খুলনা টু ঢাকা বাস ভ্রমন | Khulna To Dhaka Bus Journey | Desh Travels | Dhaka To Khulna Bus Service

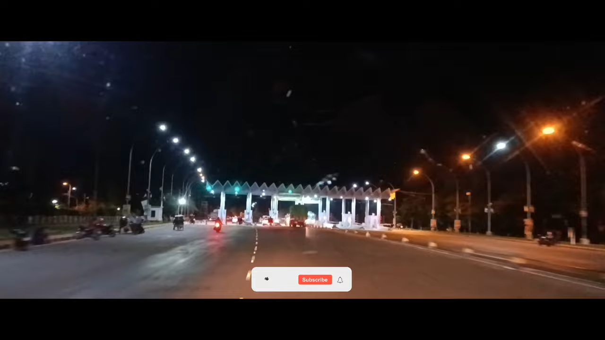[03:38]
দুই থেকে তিন মিনিটের ভিতরে হচ্ছে আমরা ব্রিজটি পার হই।
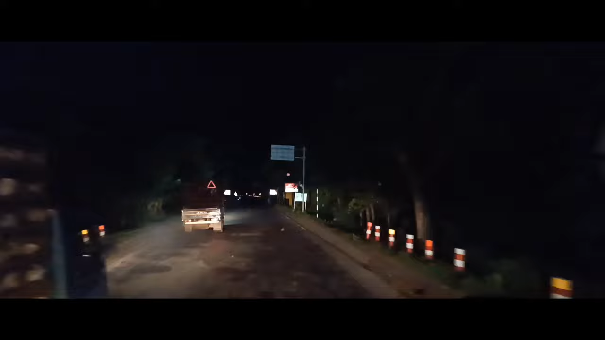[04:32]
তো যেহেতু এখন বেশি বাজে নাই, বাজে মাত্র 9টা 10-এর মতন, তো 1 ঘন্টার ভিতরে আমরা ফকিরহাট পার হয়ে যাই। তো তার জন্য হচ্ছে রাস্তাটা অনেকটাই ফাঁকা ছিল, শুধু ট্রাকই ওভারটেক করতেছিলাম আমরা।
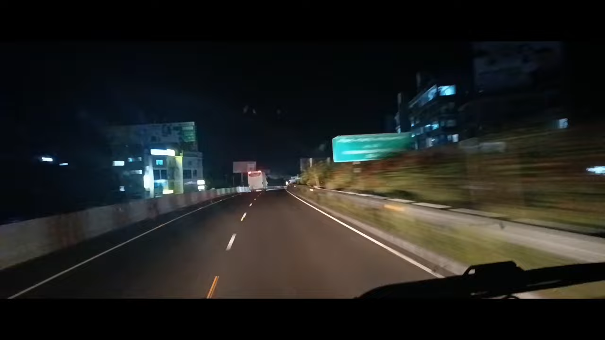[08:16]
বেশ কিছুক্ষণ পরে হচ্ছে রয়্যাল এক্সপ্রেসের সেই পেন্ট ছাড়া গাড়িটি আমাদের সামনে চলে আসে।
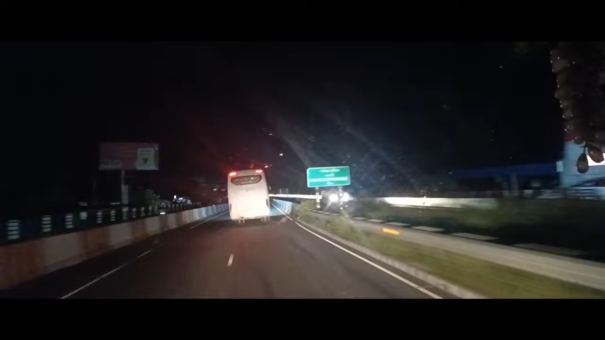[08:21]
আমরা যখন হোটেল বিরতি দিই তো তখন হচ্ছে গাড়িটি আমাদেরকে ওভারটেক করে চলে আসে, গাড়িটি কোথাও ব্রেক দেওয়া হয় নাই।
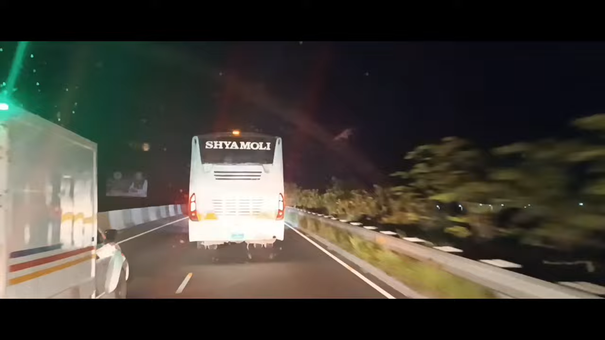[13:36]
ইভেন আমাদের ড্রাইভার সব খুবই রাস্তার ভিতরে ভালোভাবে ড্রাইভ করছে। তো এখন হচ্ছে শ্যামলীকে ওটি দিবে চিন্তা ভাবনা।
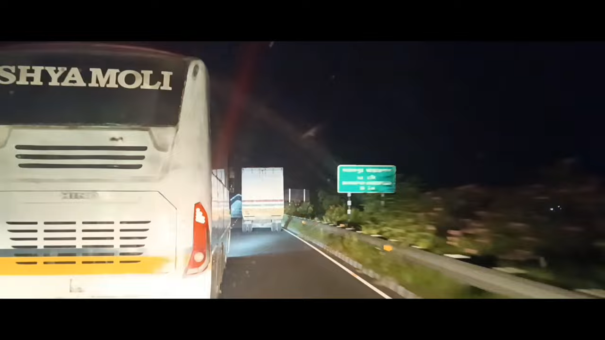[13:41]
আর এটা হচ্ছে হিনো একটি বাসকে হচ্ছে মডিফাই করে এসি করা হয়েছে। এটা মেবি এখন ঢাকা থেকে বরিশাল সার্ভিস দিচ্ছে, আমি শিওর হচ্ছে বলতে পারতেছি না, যদি ভুল হয়ে থাকে অবশ্যই কমার দৃষ্টিতে দেখবেন। তো দেখুন এটাকে কীভাবে ওটি দিই আমরা।